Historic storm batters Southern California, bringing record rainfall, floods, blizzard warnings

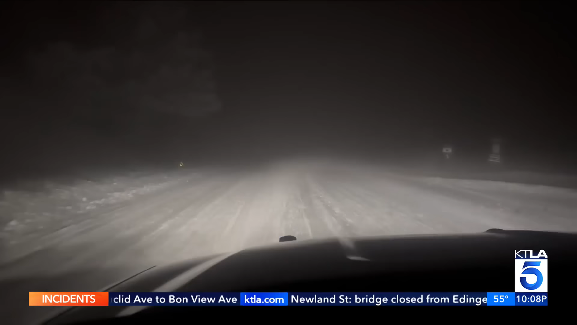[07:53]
And for visitors who escaped those road closures prior, the road conditions weren't very good then either. We slipped a little bit.